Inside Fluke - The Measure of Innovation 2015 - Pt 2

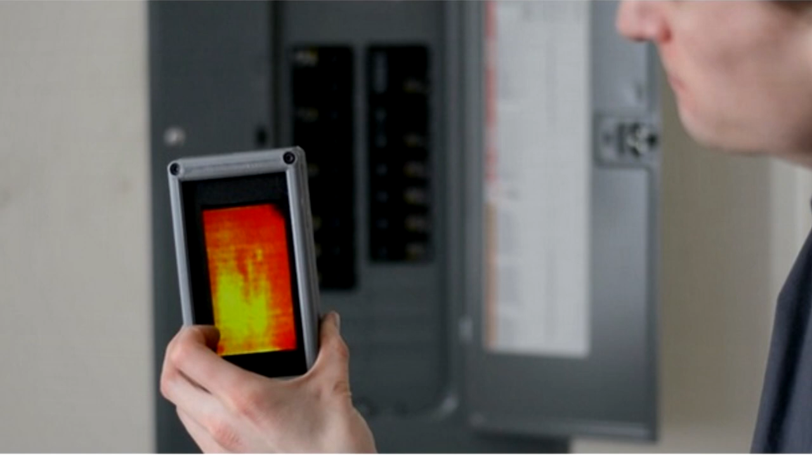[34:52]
box you're not going to necessarily understand if you've got a certain hot spot at a breaker whether that's good or bad whereas if you've got the right intelligence the camera would be able to recognize what
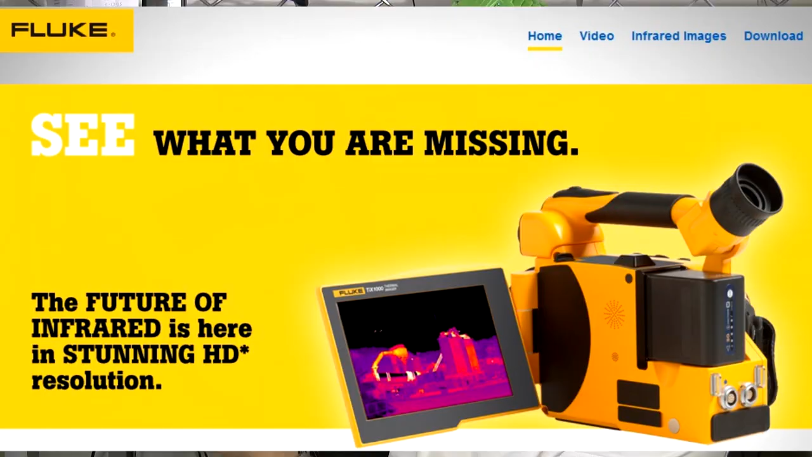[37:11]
these are all high-end cameras they've got high resolution very good optics they've got the ti x560 and 520
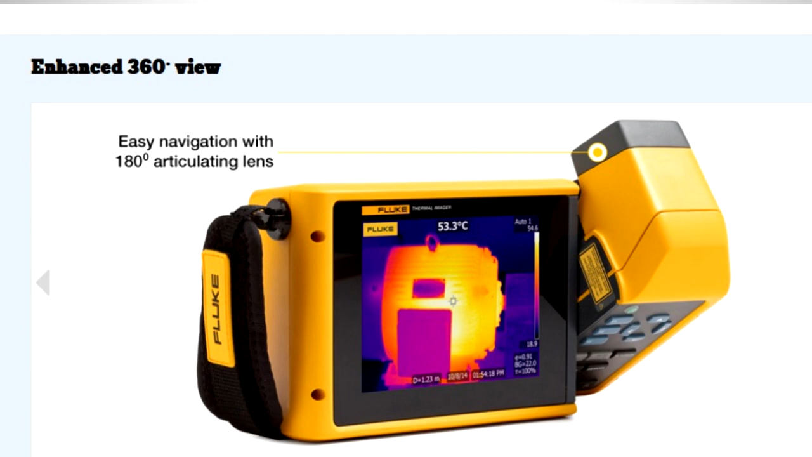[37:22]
On screen: spot 53.3°C
now for the most part as i said these cameras are kind of in the tens of thousands of dollars kind of 10 15 20 000
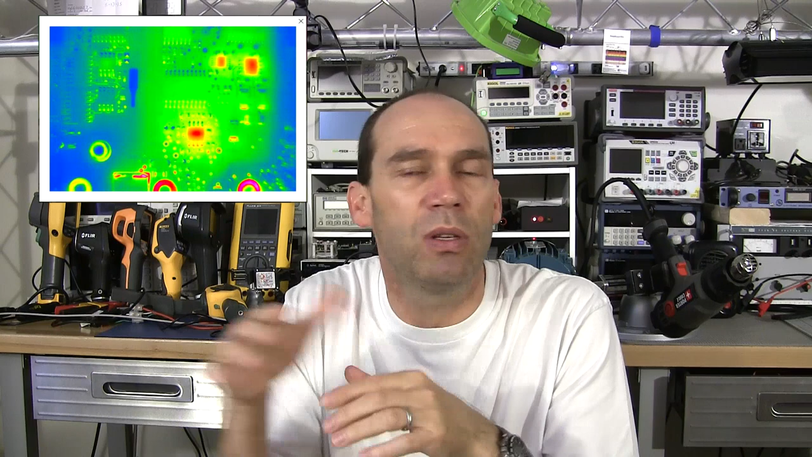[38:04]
of the process the production process for that ic so that was fascinating to see certainly for the larger group of this audience that's not going to be the application that you're looking at with these